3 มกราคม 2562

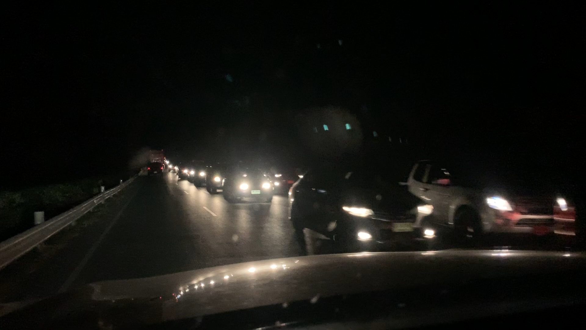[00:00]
ไม่น่าปังปัง 1 วันแรก3 วันแรกครับ รถติดยาวยุดเลยปี 6-2 วันแรกครับ รถติดยาวยุดเลย